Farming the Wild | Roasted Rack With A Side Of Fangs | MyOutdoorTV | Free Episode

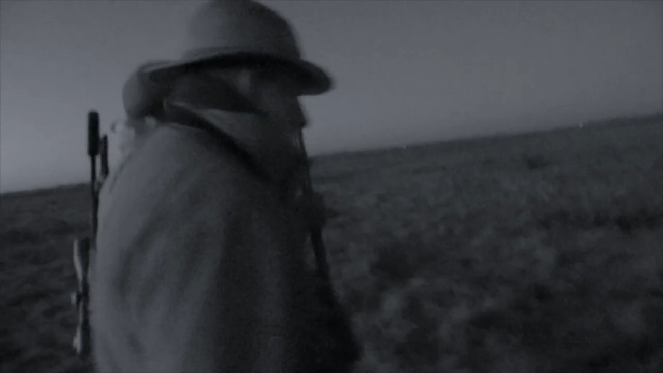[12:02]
guess what the wind has picked up
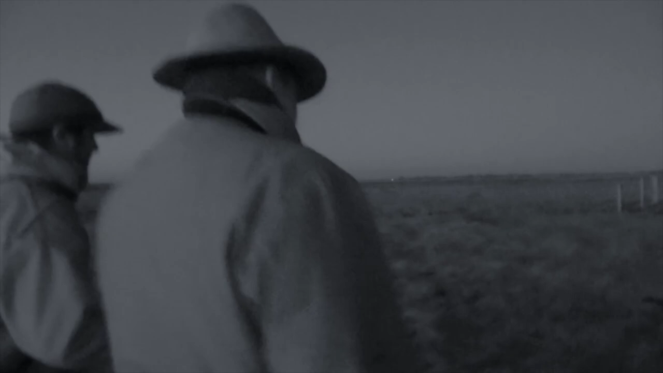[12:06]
this time we're here even earlier it's pitch black so my cameraman Joe
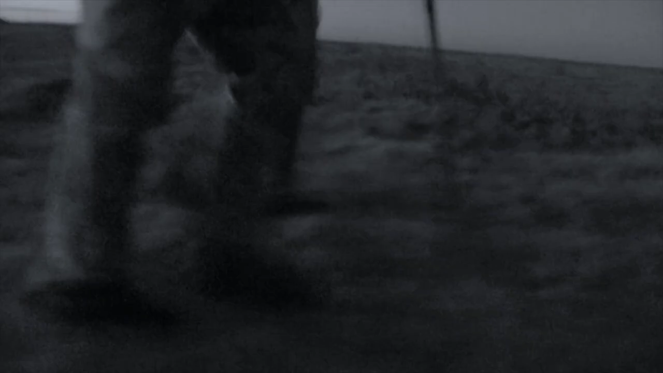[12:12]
has switched to night vision mode and although it's bitterly cold at least the winds in our